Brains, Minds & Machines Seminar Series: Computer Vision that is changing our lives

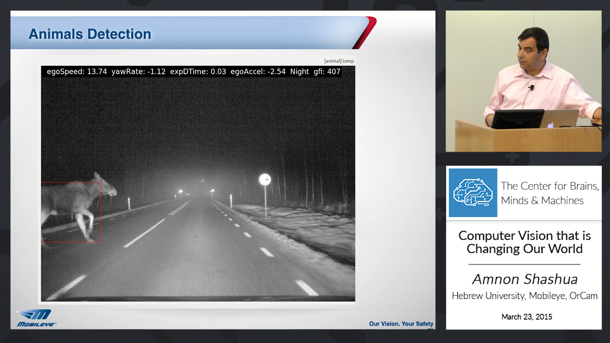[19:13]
So you have a big animal, it's being detected, and if there's going to be a collision, the collision will be avoided. Traffic lights.